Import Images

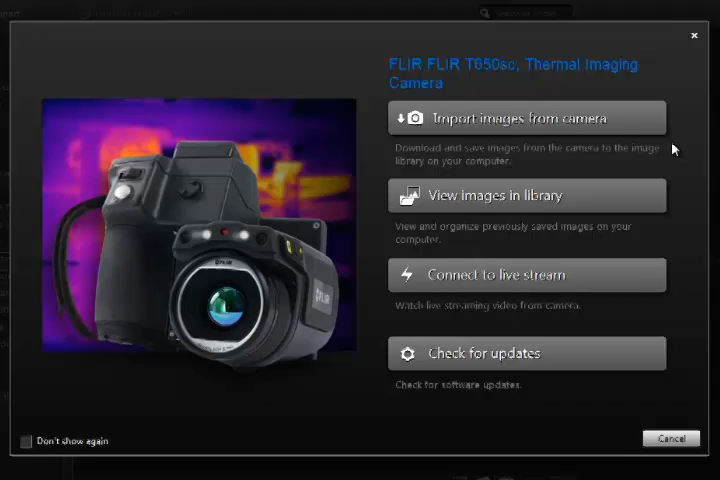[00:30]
You can also click the Import button from the FLIR Tools library.
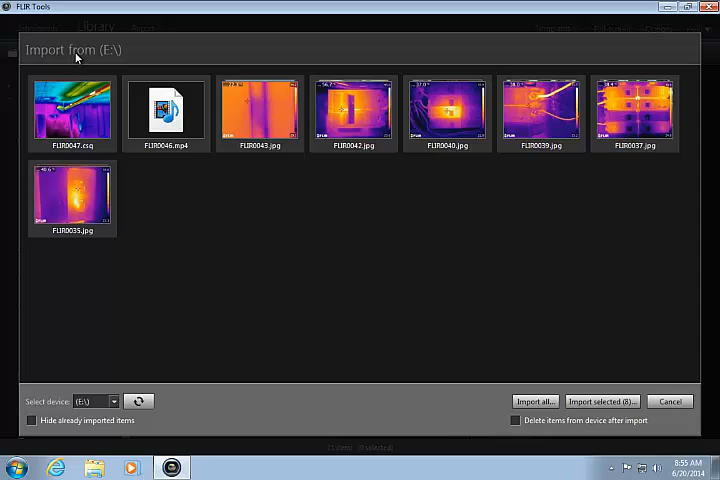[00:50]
If a matching photo is present, the IR and visual photos will be automatically grouped, which is a real time saver when it comes time to create the inspection report.
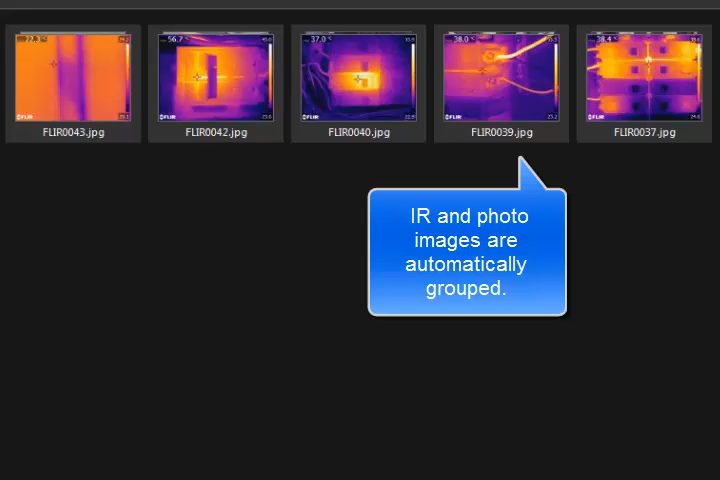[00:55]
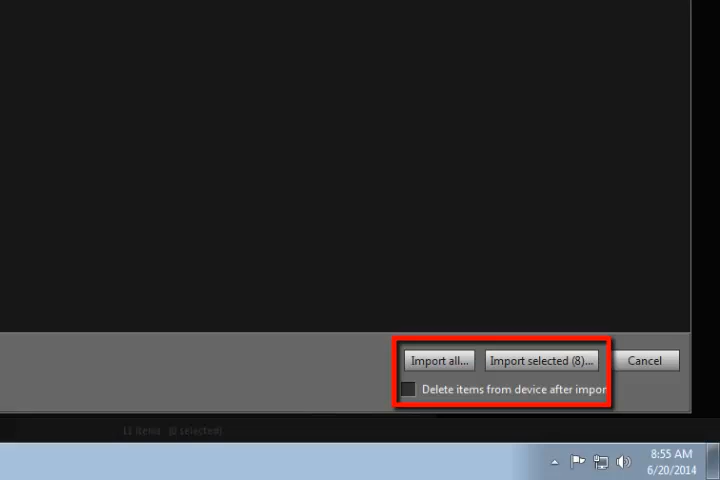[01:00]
You can choose to import selected images or import all images from the camera. The Control key or the Shift key can be used to select specific image groups and videos.
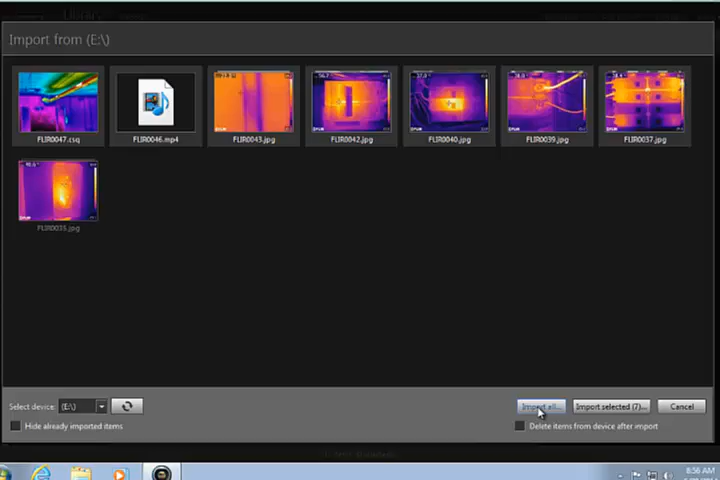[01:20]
In this case, I will choose to import all images. Now I'll choose to create a new folder in the library for this set of images and then import to this folder.
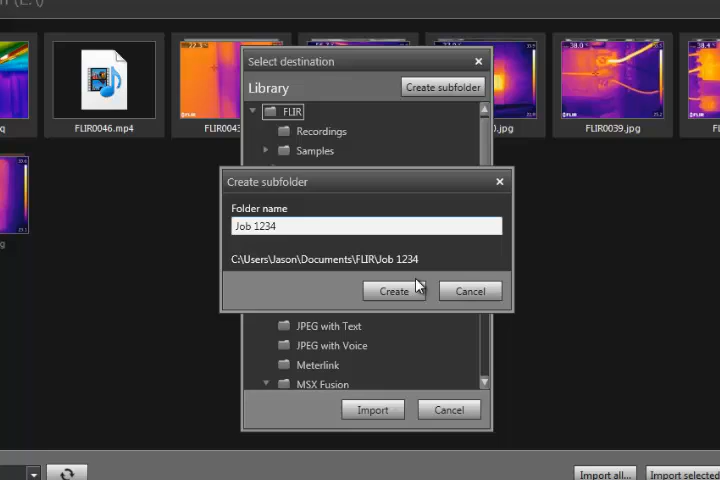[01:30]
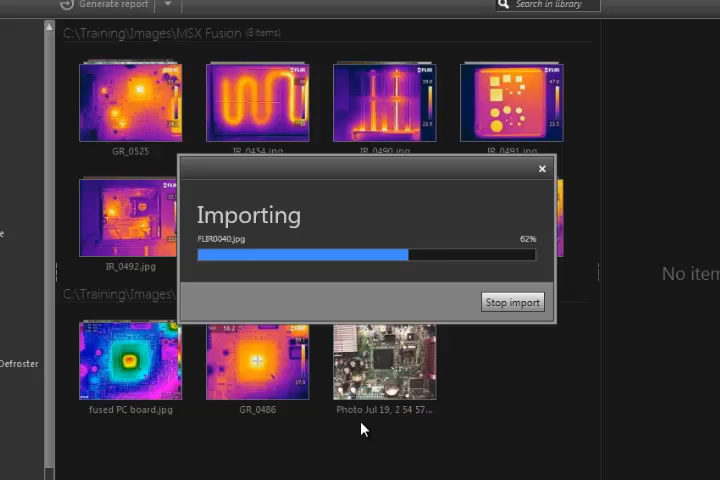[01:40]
Once the images are imported from the camera, I can disconnect it from the computer and begin my image analysis.